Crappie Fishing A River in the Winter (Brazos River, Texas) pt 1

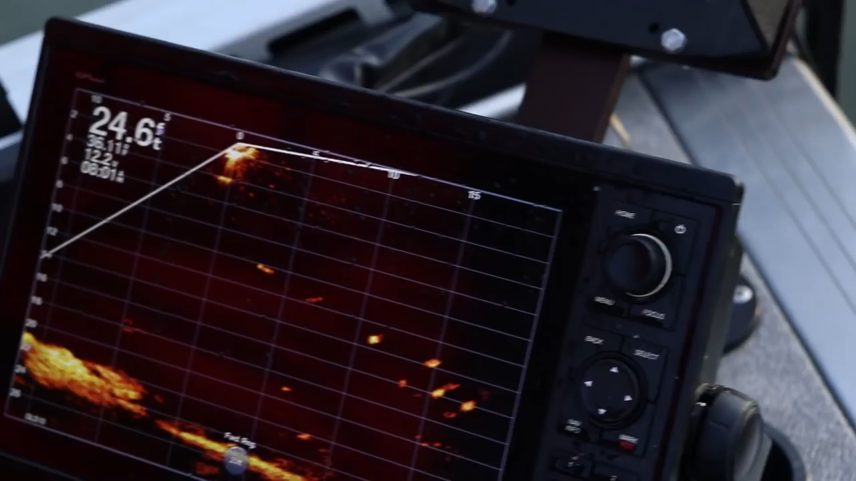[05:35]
On screen: depth 24.6 ft
Those are sand bass? Uh-huh. Look at those.
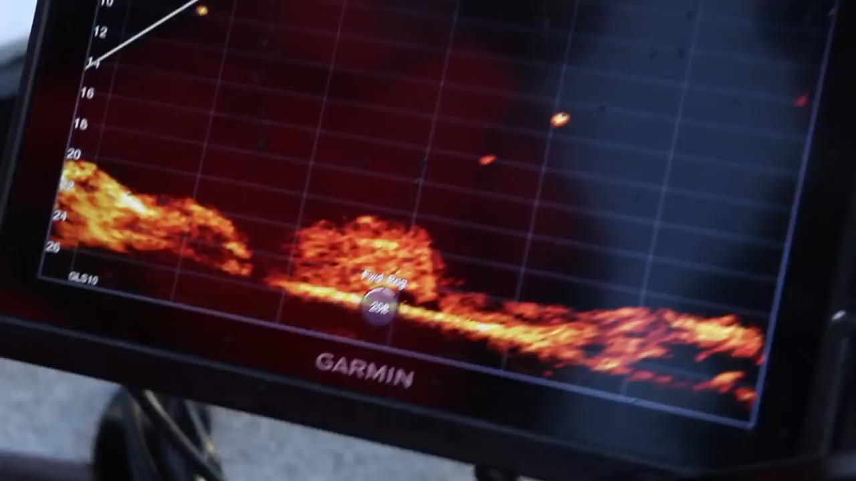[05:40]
That's a rock. Yeah. Oh yeah.
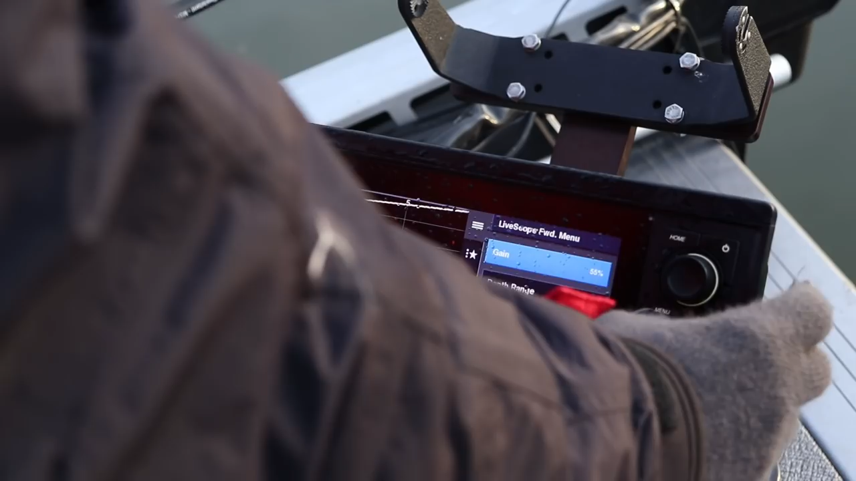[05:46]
I just want the bare minimum for the live scope. You know, I don't need the, it looks like a.
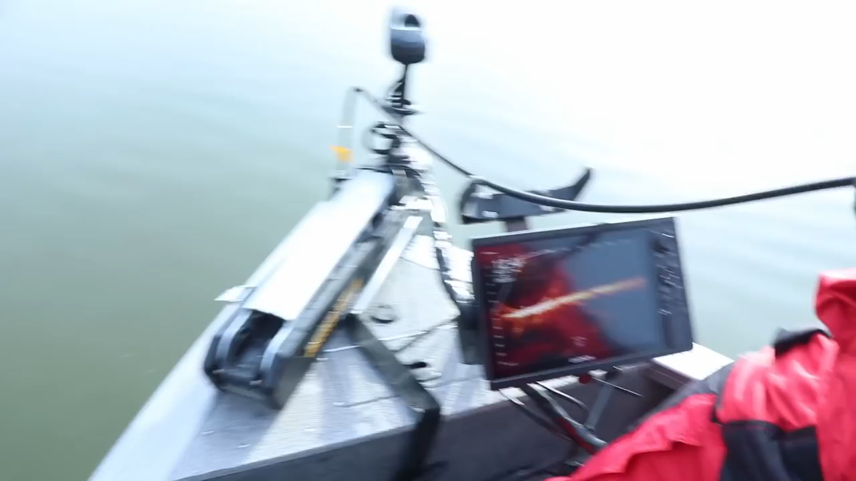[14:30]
They're just they're related to these big rocks, man. So this is just going to be some standing timber, huh?
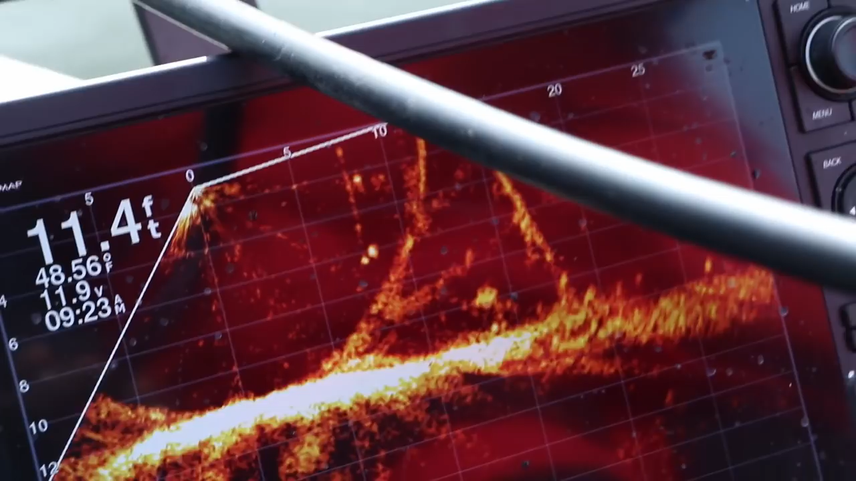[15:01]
On screen: depth 11.4 ft, water 48.56°F
I don't know. This probably ain't the best place to get like a live scope getting caught shot. Mm-hmm. This was just for me.
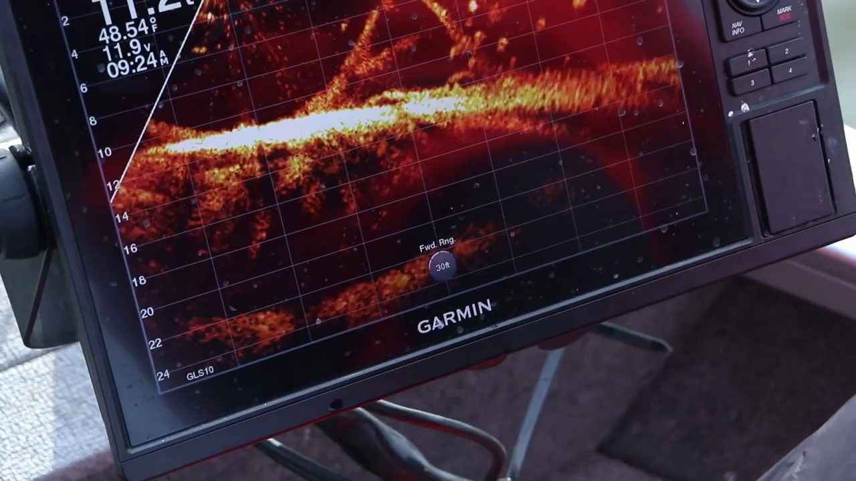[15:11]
See if we can. Because every now and again I rip a donkey from here. See them moving out. There's some big ones. Yeah. There's some big ones on there.